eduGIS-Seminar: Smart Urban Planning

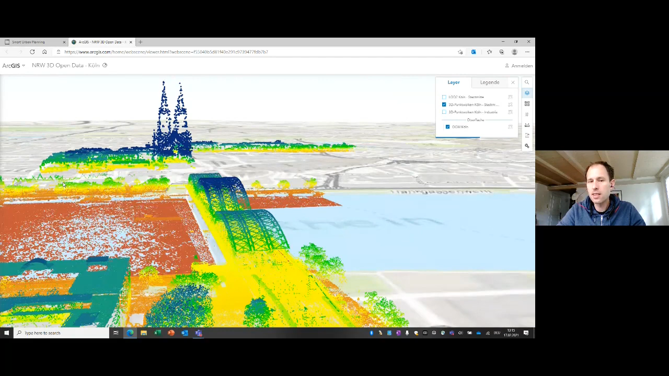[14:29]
kein aufnahmen millionen von punkten die performant über den browser gestreamt
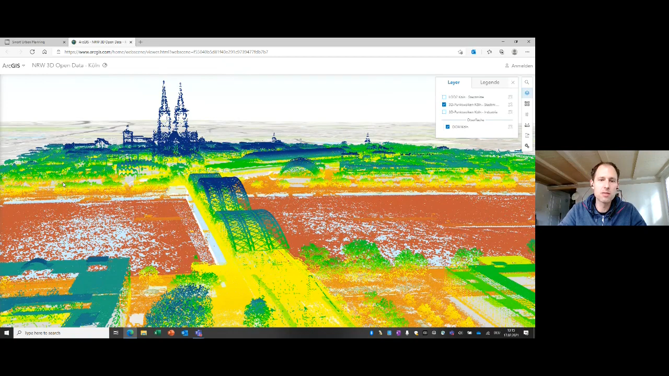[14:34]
werden können auch da drin kann navigiert werden und wir haben auch da
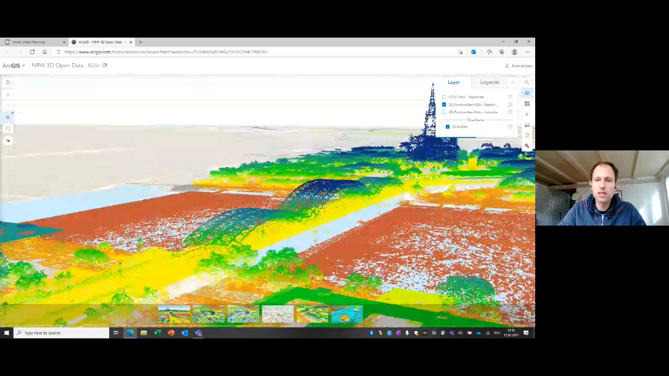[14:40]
drin möglichkeiten diese daten direkt zu analysieren beispielsweise höhen zu messen also wenn ich damals zur zur brücke gehen und die die
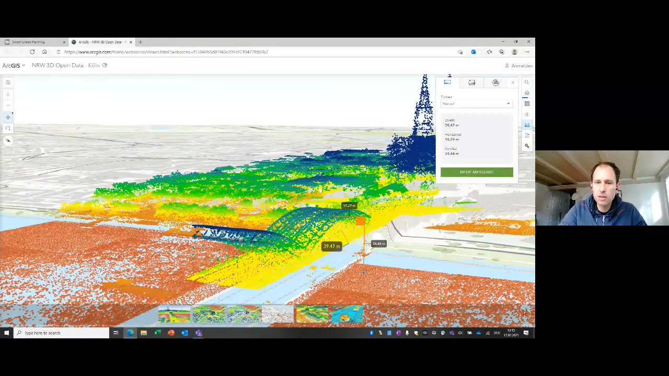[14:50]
höhe messe dann kann ich das direkt interaktiv in diesem in dieser punkt wolke vornehmen diese punkt wolken können von drohnen aufnahmen
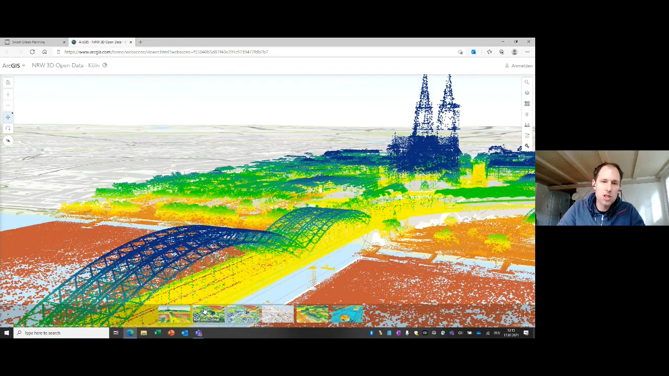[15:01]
stammen satelliten aufnahmen stammen und wir haben da dann die möglichkeit aus diesen aus diesen daten ld2
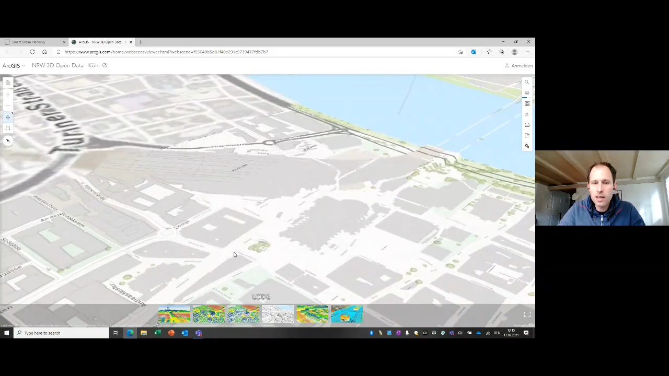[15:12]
gebäudemodelle abzuleiten hier ein beispiel wie das dann aussehen könnte
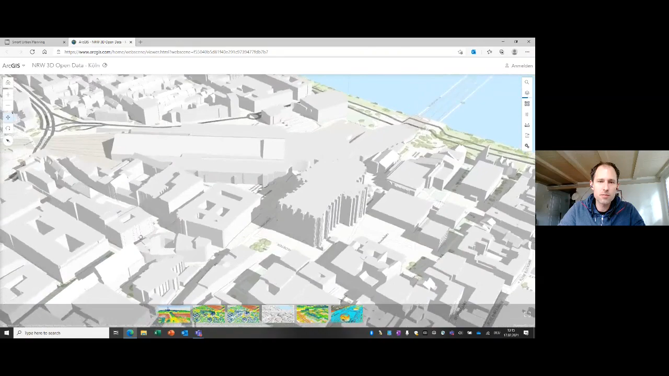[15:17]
noch mal ein wort zu diesem punkt wolken an wir haben die in diesem
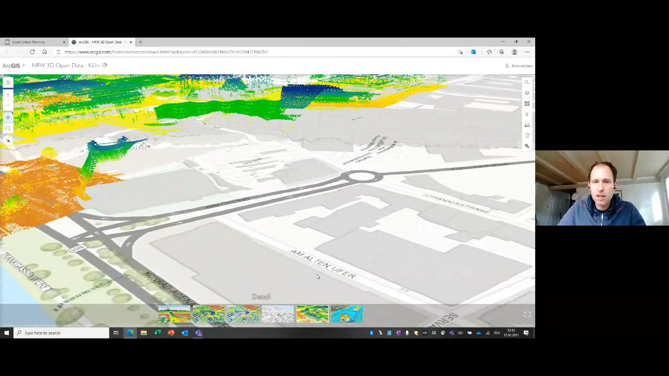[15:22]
beispiel eingefärbt nach höhe die farbe je blauer desto höher diese einfärbung die kann auch nach ganz unterschiedlichen kriterien sein beispielsweise nach farbwert oder nach nach klasse also wir können da die bäume rausklassieren wir können gebäude so klassieren
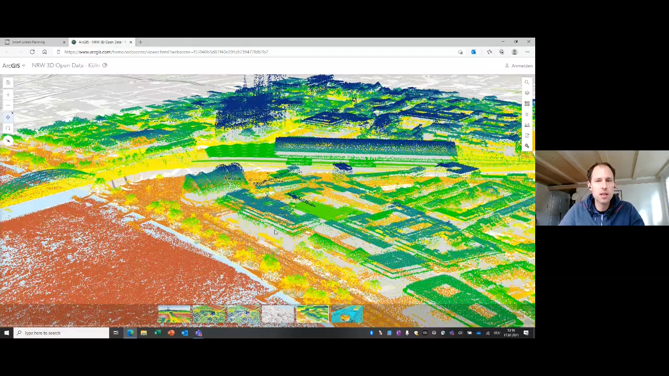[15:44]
und das sind das sind operationen die wir mit mit archiv durchführen können in dem beispiel hier ist das nach farbwert eingefärbt
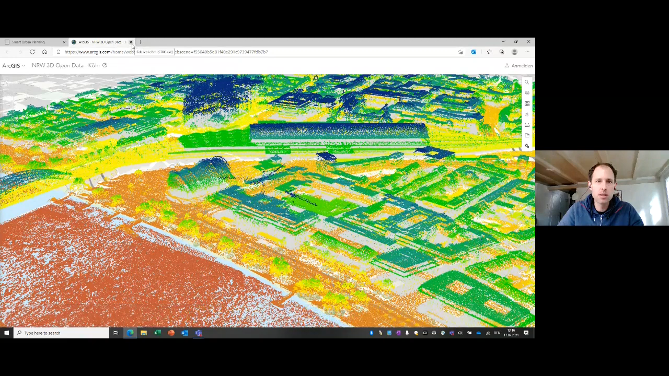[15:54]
daraus abgeleitet lod2 modelle oder auch digitale digitale gebäude digitale oberflächen modelle die wir da erstellen können dann wenn wir von so 3d stadtmodellen sprechen dann ist das dritte beispiel ein